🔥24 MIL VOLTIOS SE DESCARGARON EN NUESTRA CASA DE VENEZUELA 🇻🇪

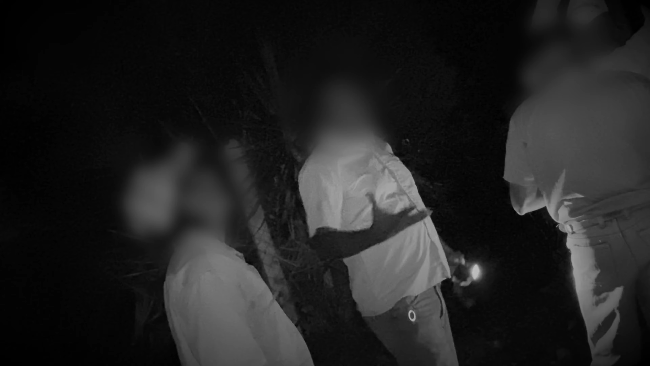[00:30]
Que es como una extensión que lleva mucha corriente Para alimentar los gasos de estación Le da casi 400,
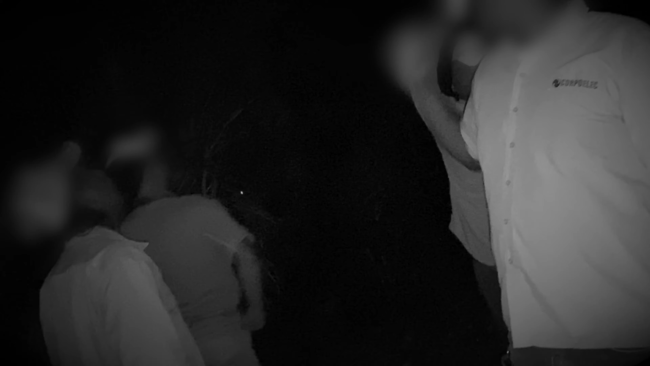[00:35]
500 amperios Claro, el se para aquí al lado En lo que abre las alas Rompe distancia de aislamiento y ¡Bum!
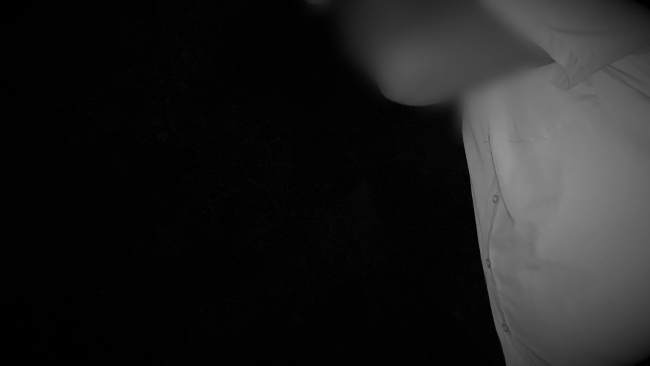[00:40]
Se descarga,
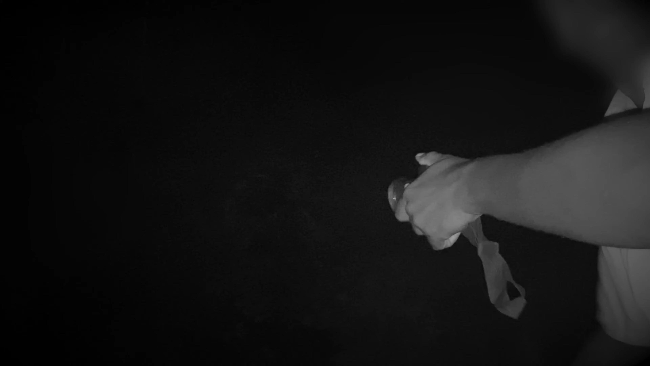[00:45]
se aleja el conductor El pajarito pasa hacia el conductor Y se viene la descarga a tierra
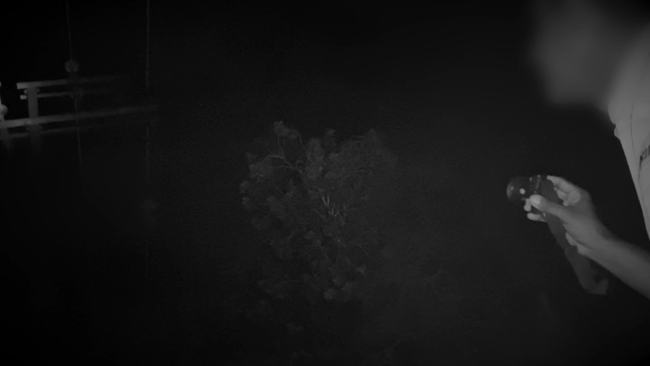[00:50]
Tío A toda la estructura Y se va por aquí Claro, yo busco la parte más rápida De irse a tierra, fue para acá ¡Pum!
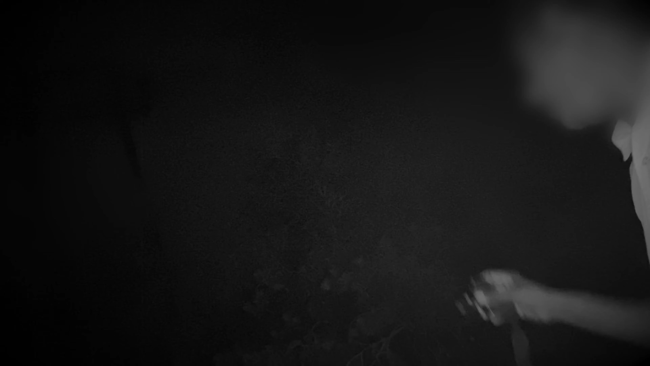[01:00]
En vez de bajar por aquí Esto es algo cura La fue más fácil venirse a descargarse por aquí Por el aterramiento Y descargó
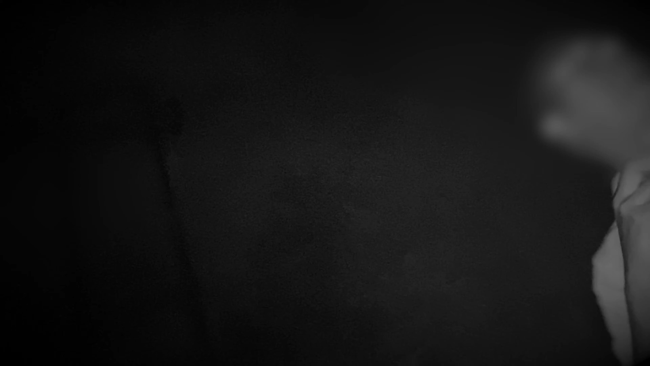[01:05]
Veinticuatro mil voltios Dijo que ¡Wow!
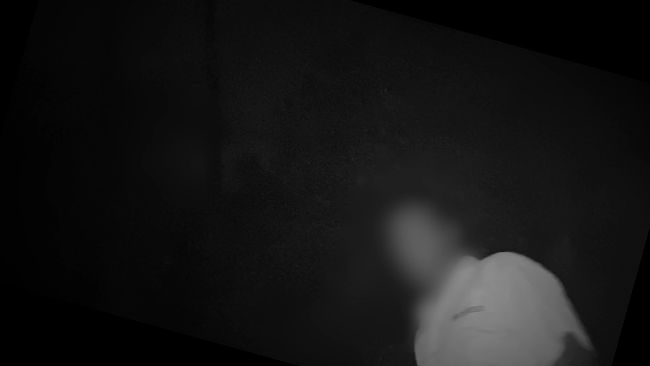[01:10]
Esto no es uno pero hemos quedado pero a chicharrón ¡Ah!
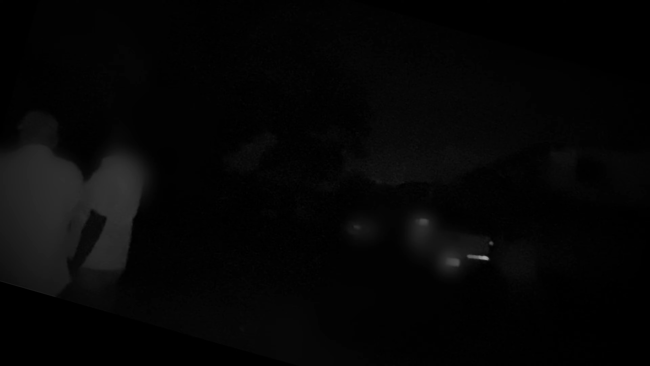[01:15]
Mira de donde se cayó, de la otra posta Que está allá
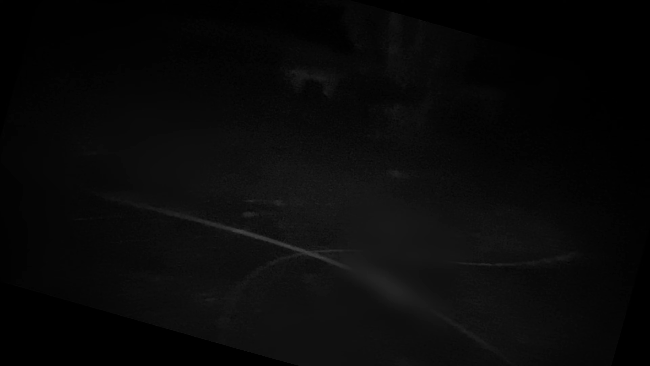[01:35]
El pajarito El corto arriba, le rizó el poste Y reventó ¿En qué principal está allá abajo?
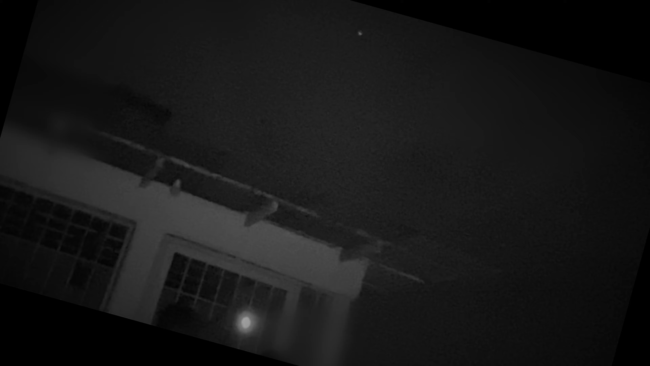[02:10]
Ese viene de allá, pues de la central, del posta principal ¿Pasa por encima de esta casa?
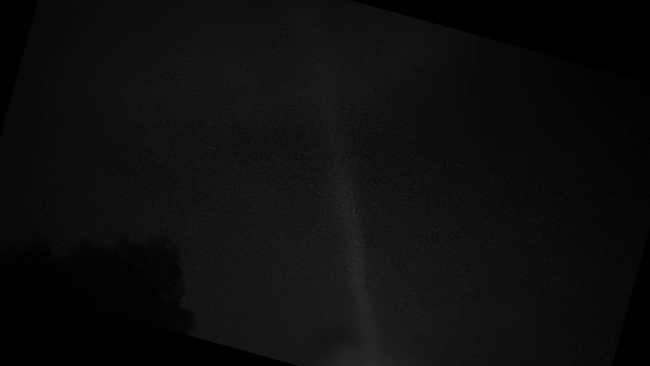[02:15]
Pasa todo eso hasta allá, hasta la avenida principal ¿Y aquí le explotó también el de allá?
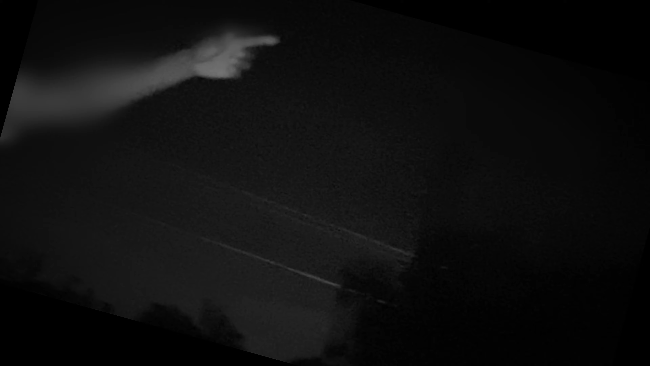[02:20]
Sí, también explotó Aquí echó candela Ahí explotó ese Porque ahí tenemos nuestro hidroneumático Pero ahí,
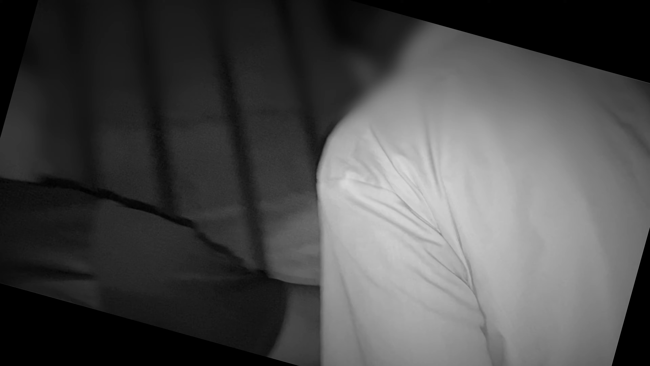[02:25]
ese de ahí, nos da a los de arriba Y ese también echó candela Ahí tenemos el breque, ¿ves?
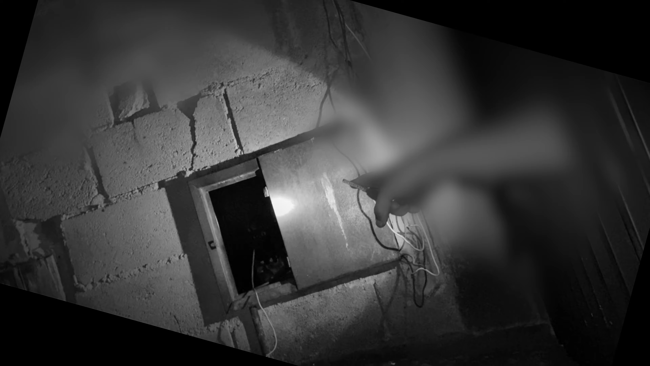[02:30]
Los 24.000 voltios que descargaron, ahí la revientaron aquí en Nueva York Eso fue lo que se llamó de allá No, no, no,